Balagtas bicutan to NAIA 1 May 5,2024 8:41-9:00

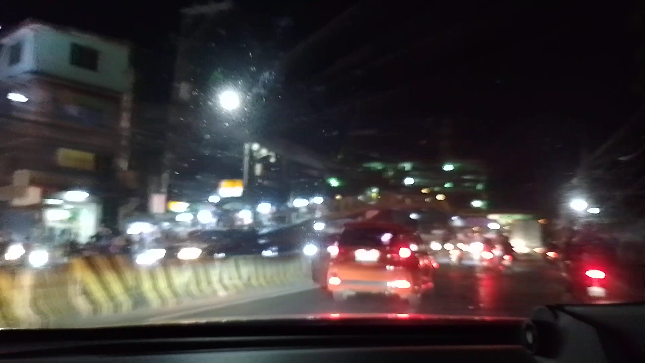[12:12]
In 100 meters, turn right onto West Service Road.
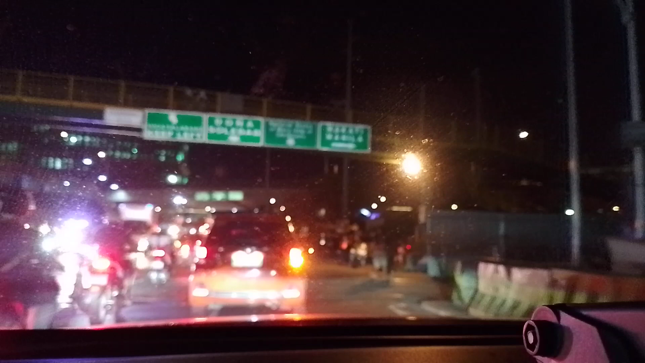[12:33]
Tama po yung pinag-plop na. Oo, oh, diretso lang. Doon yung Pai Skyway siya. Tapos ng SM.
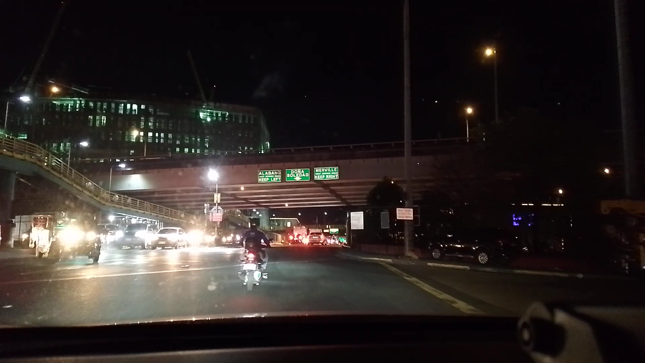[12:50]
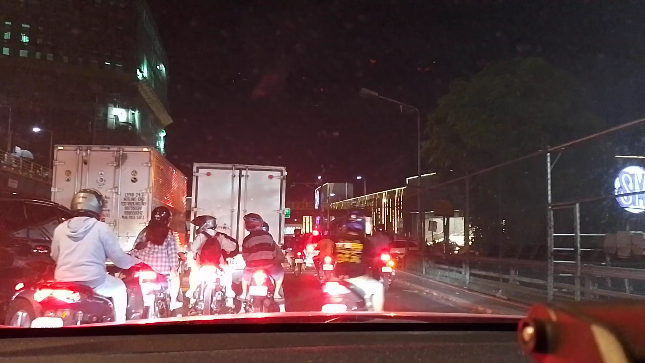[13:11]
Arriving in 23 minutes at 8:39 p.m. This route is toll-free.
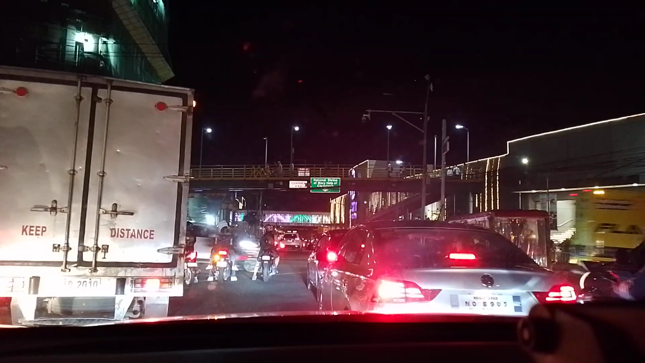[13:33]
Tama ba? Diretso? Diretso lang. Doon lang paglagpas dyan sa ano. kakaliwa. Yun yung may papasok na.
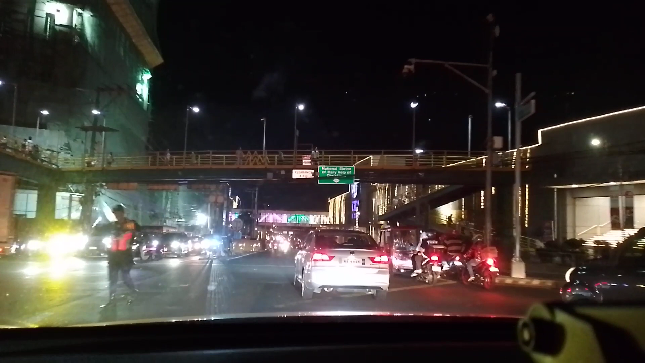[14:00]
Pasok sa Skyway.